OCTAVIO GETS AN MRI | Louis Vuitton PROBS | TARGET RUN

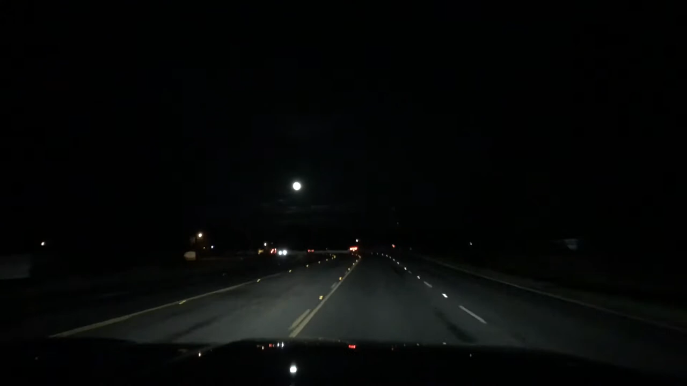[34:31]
the camera doesn't do it justice but the moon looks so pretty tonight or as you call it moona moona the moon looks so pretty yeah it definitely doesn't do it justice it just looks like a freaking little white dot don't mind you looking at you